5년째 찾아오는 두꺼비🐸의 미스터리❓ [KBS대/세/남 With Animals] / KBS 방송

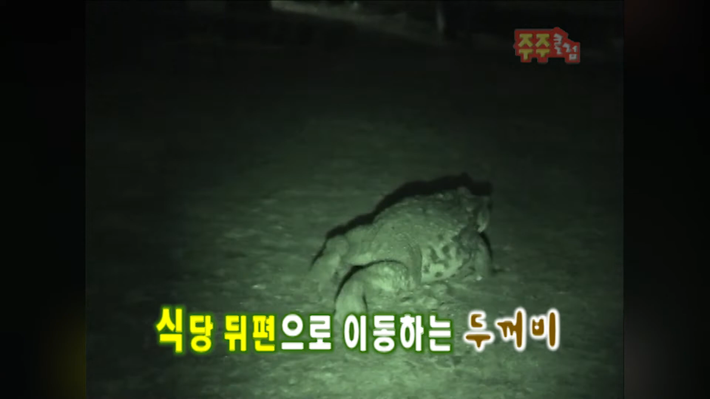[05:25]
과연 두꺼비들의 서식 장소가 어디인지 조심스럽게 그 뒤를 밟아봤습니다.
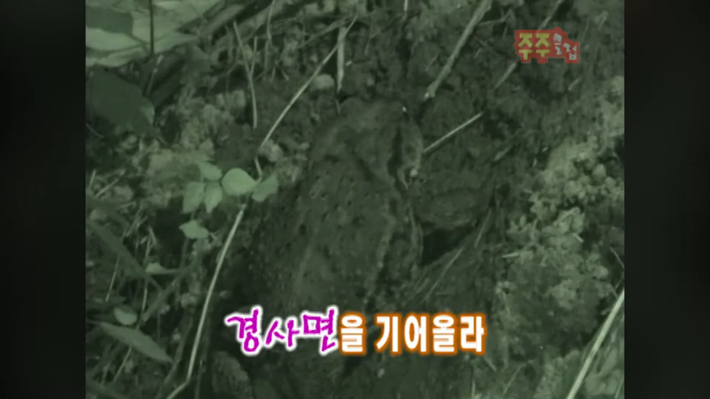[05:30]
두꺼비들의 향한 곳은 식당 뒤편 야산으로 이어지는 경사면. 한 번에 멀리 뛰는 개구리들과 달리 두꺼비들은 저렇게 느리게 걷는 것이 특징인데요.
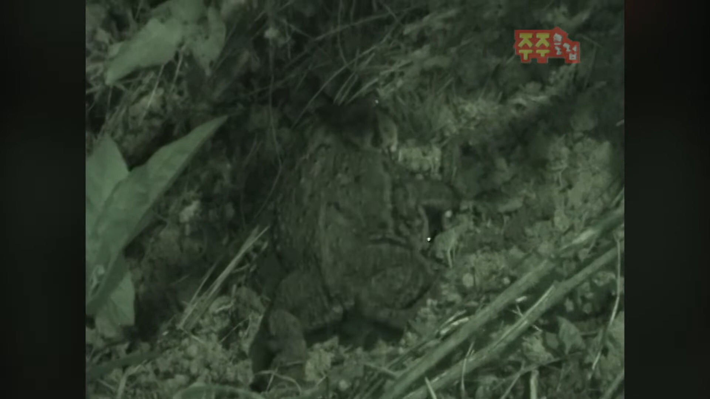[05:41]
한 발 한 발 쉬지 않고 걸어가더니 나무뿌리 밑으로 난 작은 굴속의 몸을 숨기는 거죠.